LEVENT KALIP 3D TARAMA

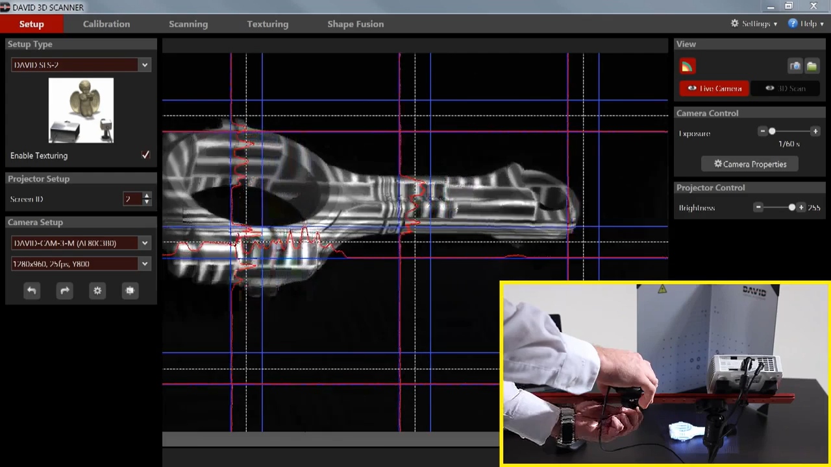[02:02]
Move the slider sideways so that the camera can see the same region that is illuminated by the projector. Of course the camera must be focused on the scanned object.